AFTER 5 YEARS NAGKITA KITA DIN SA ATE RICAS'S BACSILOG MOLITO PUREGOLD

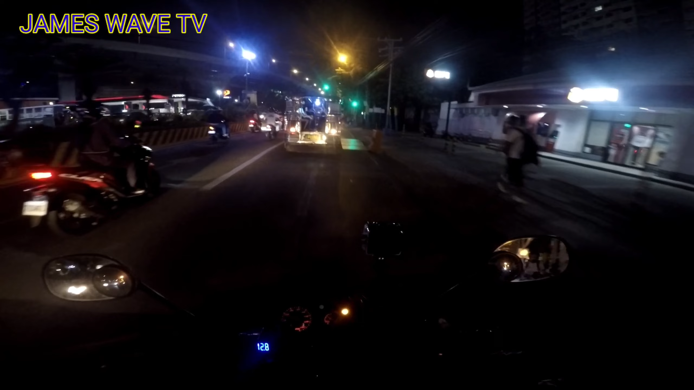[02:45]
Alrighty. Dito na rin tayo guys sa may dating Star Mall, Alabang. Pagkasa lang tayo eh sa Shell. Dito maganda mag-content ng libre sa kayo. Parang natin minsan niya, libre sa kay.
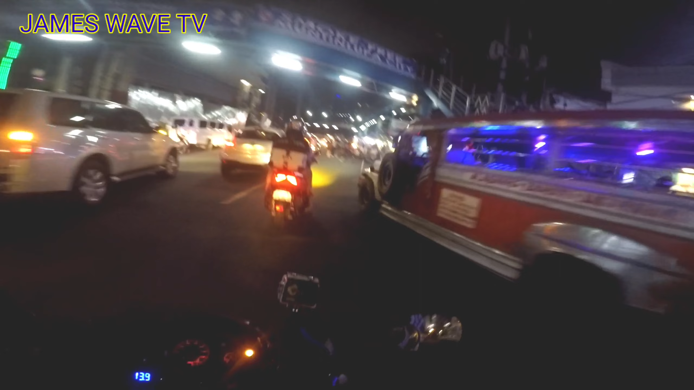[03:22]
Yun, Alabang Palengke na rin tayo guys, no? Ako, malapit pa na matapos ang Alabang Palengke. Ganda na, oh.
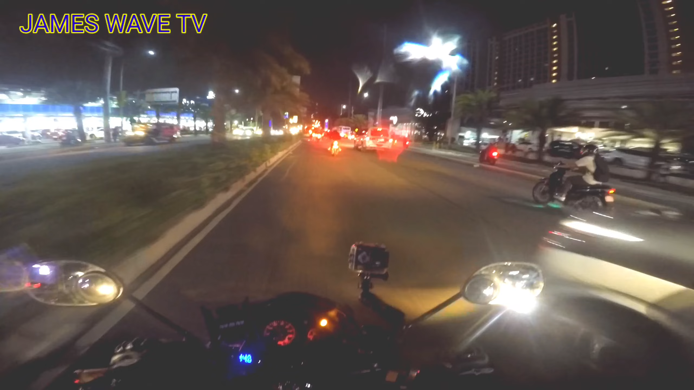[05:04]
Dito na ako guys, sa may Alabang Town Center. Malapit na tayo sa may Alabang Molito. Sa stoplight, habol pa sa stoplight.